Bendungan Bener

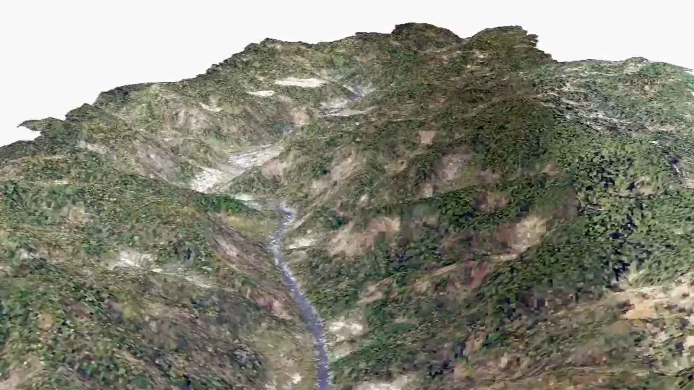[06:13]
Hasil pengambilan foto udara dengan UAV digunakan untuk mengidentifikasi penggunaan lahan dan kenapakan artifisial yang lain